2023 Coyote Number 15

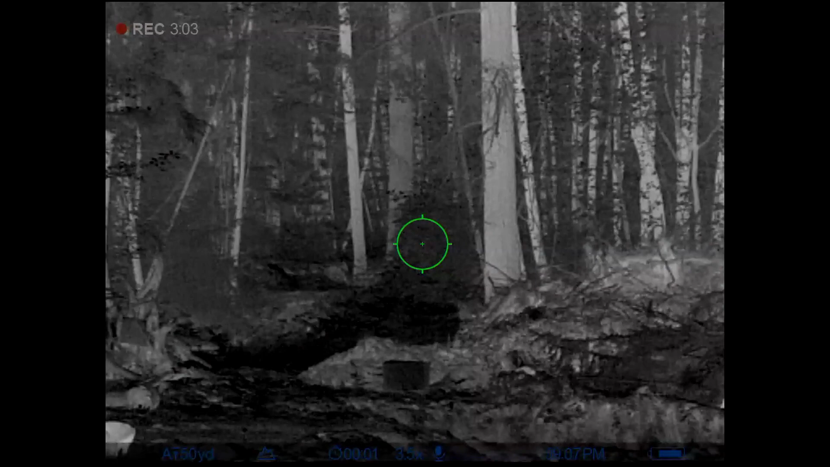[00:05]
Nothing's come through the shooting light, yeah, it's a phone, so it's gonna come up by the field, there it is, I think it's a deer, yeah.
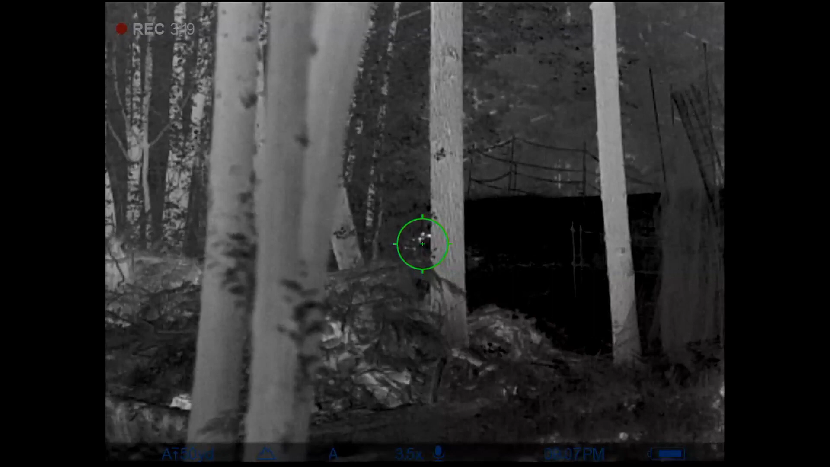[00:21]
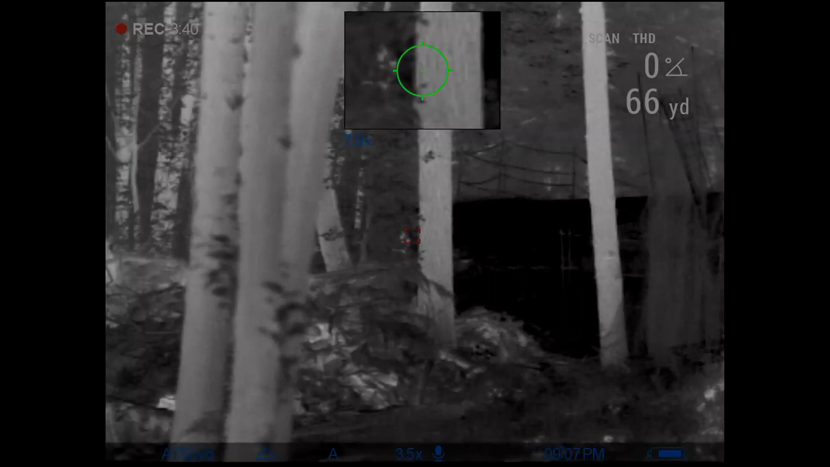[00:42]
It's to the left of the tree, no,
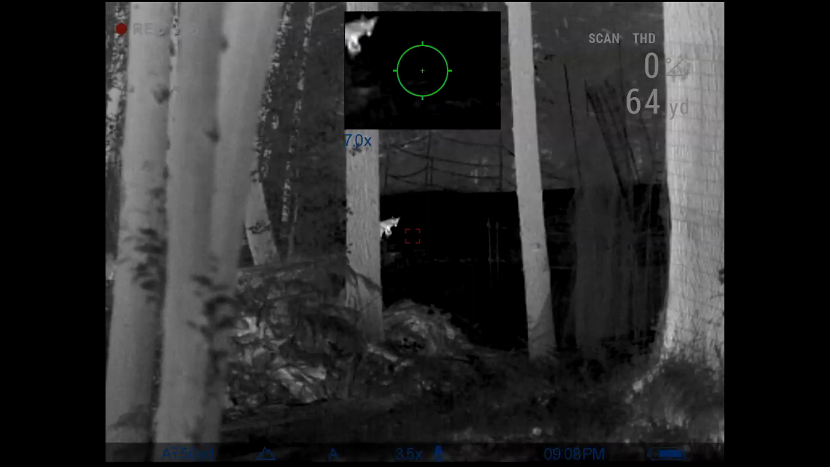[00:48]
it was a coyote, sweet,
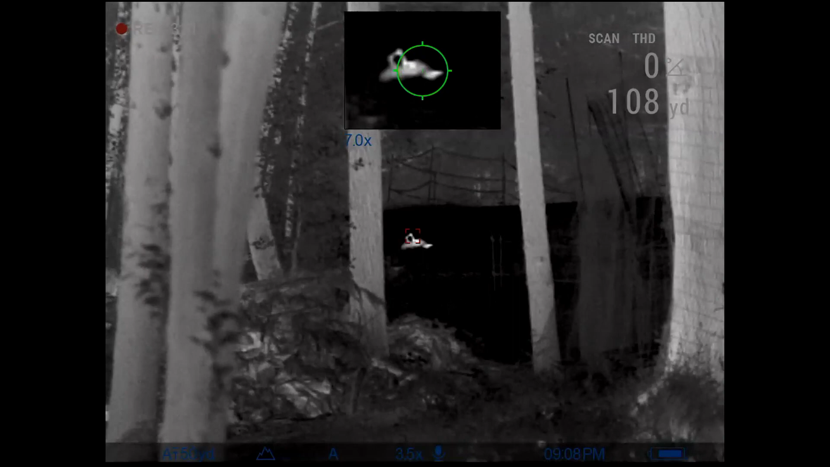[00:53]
first kill at the thermal, and the 20 practical. 107 yards.